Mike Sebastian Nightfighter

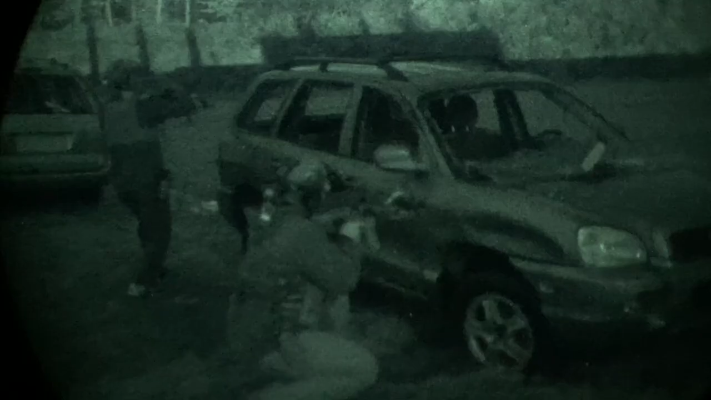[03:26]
you know, a game changer for the way we were able to do things and the capabilities that we were going to have.